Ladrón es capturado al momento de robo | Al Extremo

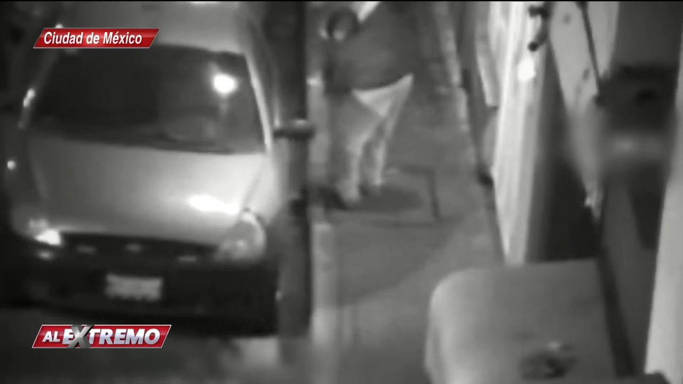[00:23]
Saca dentro de sus ropas un objeto y lo arroja contra la ventanilla del conductor.
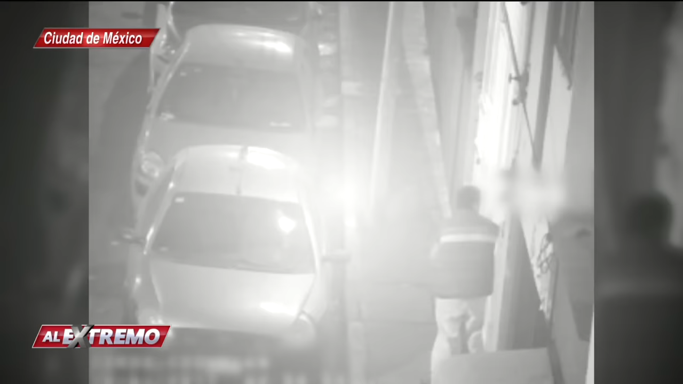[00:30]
Se agacha para tomar de nueva cuenta el proyectil y lo arroja una segunda ocasión e ingresa al vehículo.
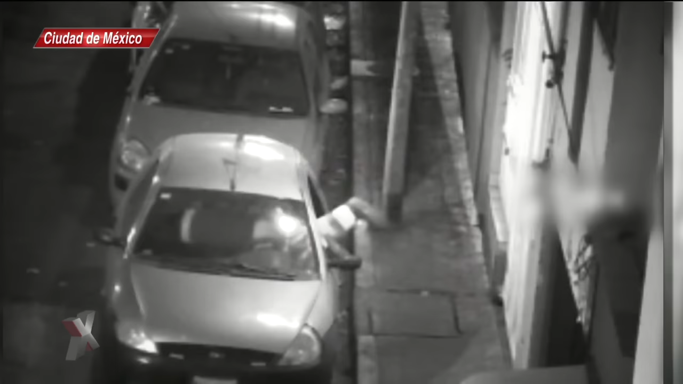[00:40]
Los elementos del C4 rápidamente se coordinan con elementos de la policía capitalina y arriban al punto. Los uniformados le piden al lampón que descienda del vehículo, lo revisan y le colocan los candados de mano.
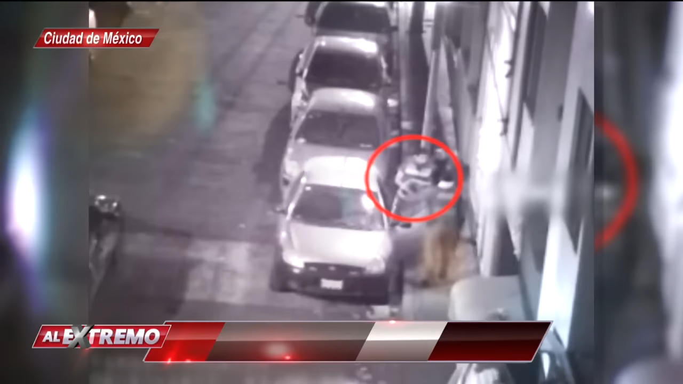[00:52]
El propietario del vehículo sale de su domicilio y observa los daños y también el robo.